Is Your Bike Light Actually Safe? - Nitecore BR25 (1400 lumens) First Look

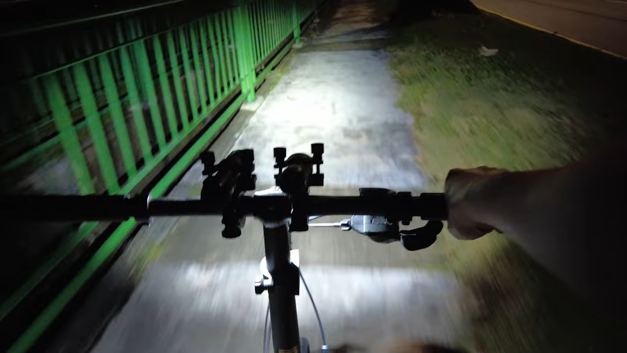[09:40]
confidence to go through places right because you can see more on your peripheral view look at that all right everything is lit okay
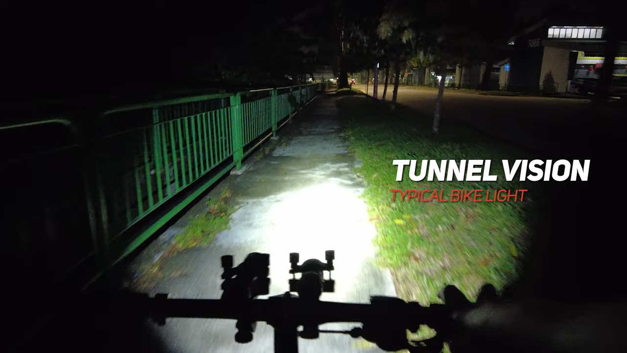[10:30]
on where the light shines but you know there's no awareness of what's around you or you know to the left or to the right you can see that i can't see where my wheel is at